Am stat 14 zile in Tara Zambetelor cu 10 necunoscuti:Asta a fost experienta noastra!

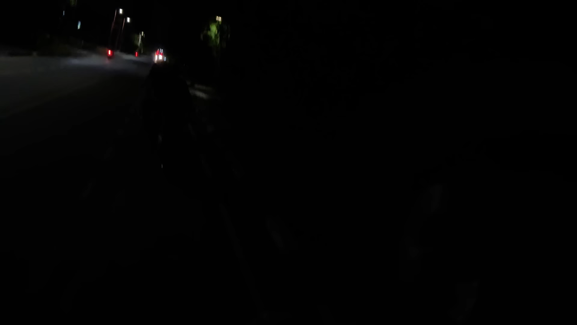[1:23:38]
Nu se vede nimica, că e beznă, dar noi ne distrăm. Coliziune frontală cu țânțar. Hai, băieți!